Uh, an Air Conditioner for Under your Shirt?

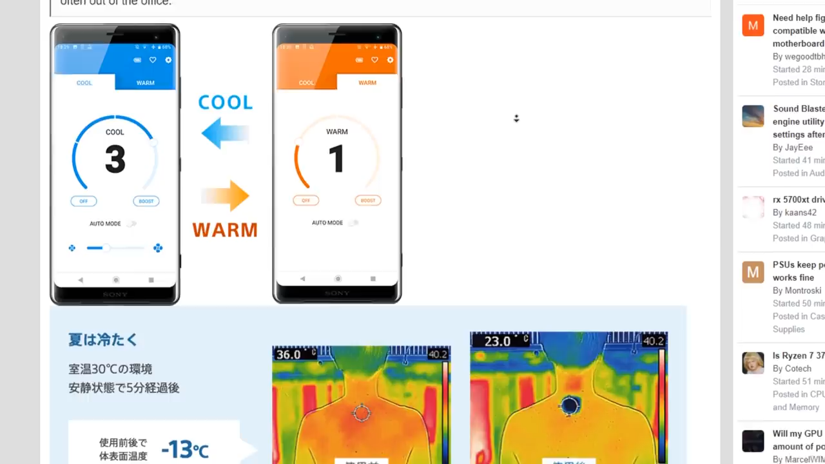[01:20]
Okay, so the wearer uses a smartphone app to turn the temperature down or up because the device can either absorb or generate heat. And it was developed last year after Sony secured, get this, $600,000 during a one-week crowdfunding campaign.
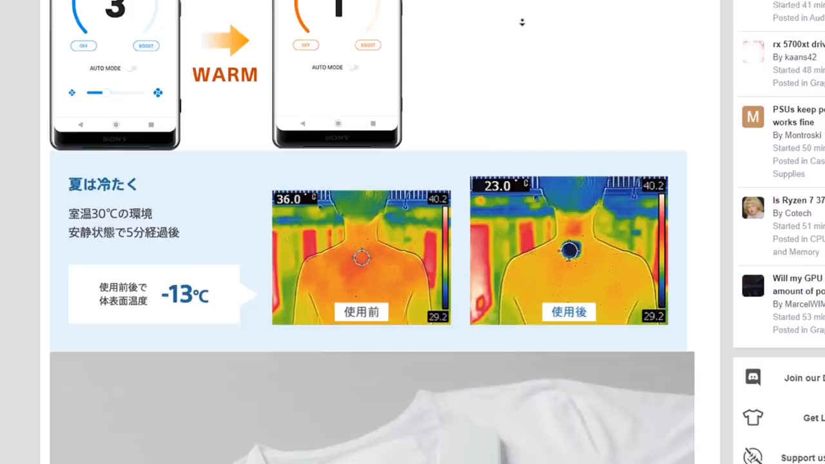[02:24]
So at an ambient temperature of 30 degrees Celsius. Wait, is that 40 degrees Celsius? Okay, this must be 40 degrees Celsius for the hottest thing in the room. But we don't know what that is.
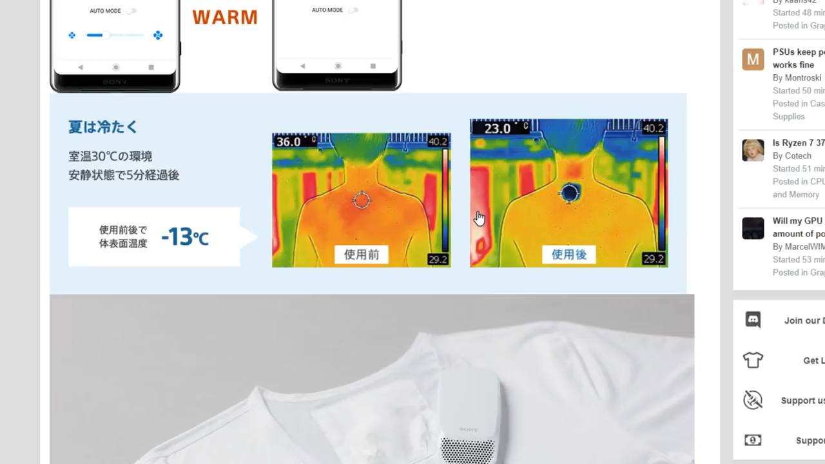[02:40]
So we don't know what the actual ambient temperature is. But something, something, 13 degrees Celsius cooler. So basically, it's. It does say that it basically just creates a cold spot. Yeah. It doesn't like properly actually cool your whole upper body down. It just kind of creates one cold spot. So the biggest thing for me, I overheat in every scenario ever.
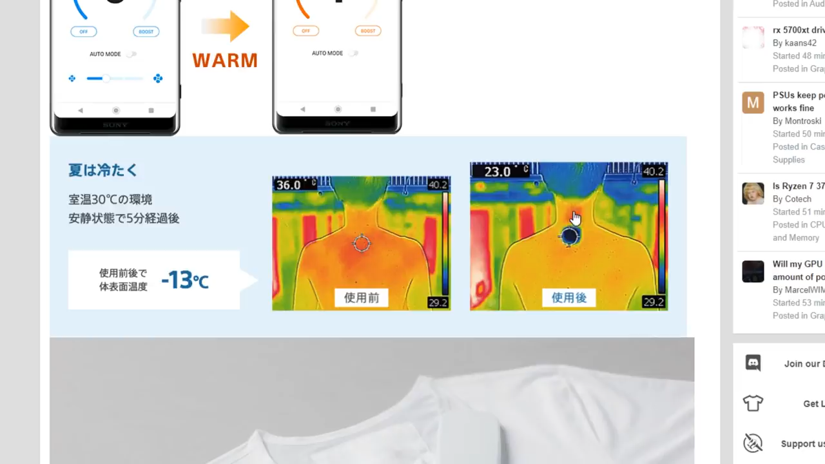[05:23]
And also what appears to be like a hot spot where the exhaust might be. And you notice that? Where's the what time stamp is that? No, this is in the the thermal camera images from the forum post. Oh, okay. One second. So there's a generally colder sort of back of the person who's wearing it.